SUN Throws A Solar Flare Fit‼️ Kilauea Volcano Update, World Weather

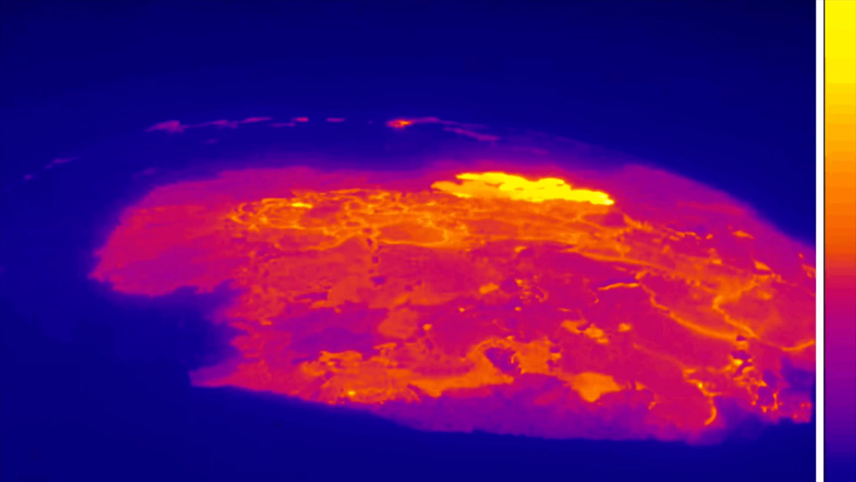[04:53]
and this is a look at infrared imagery showing the summit caldera of kilauea volcano as it is pouring out more lava than it was yesterday as
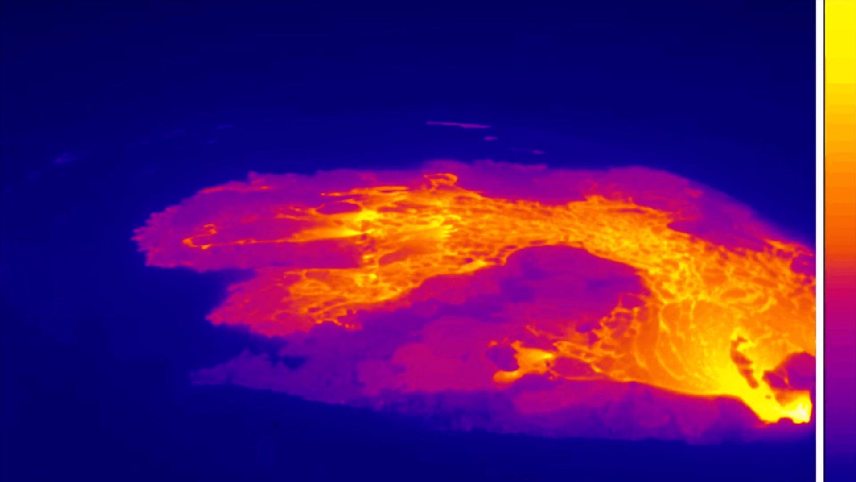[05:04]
it has almost completely covered the caldera with fresh moving interrupting lava